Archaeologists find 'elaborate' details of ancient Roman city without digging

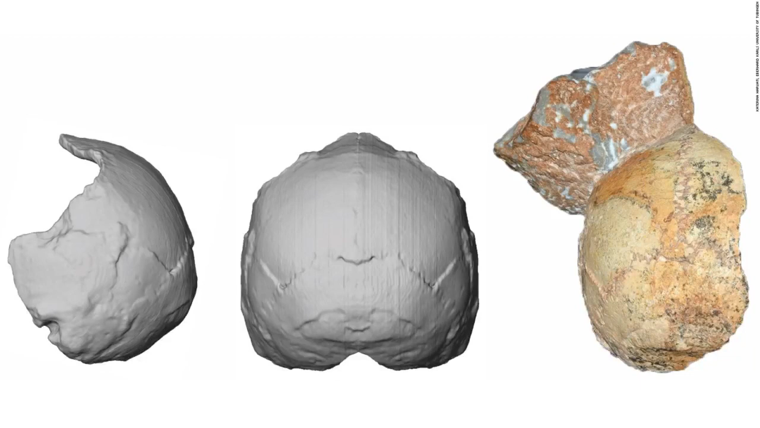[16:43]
Known as Apodema I, researchers were able to scan and recreate it, middle and left. The rounded shape of Apodema I is a unique feature of modern humans and contrasts sharply with Neanderthals and their ancestors.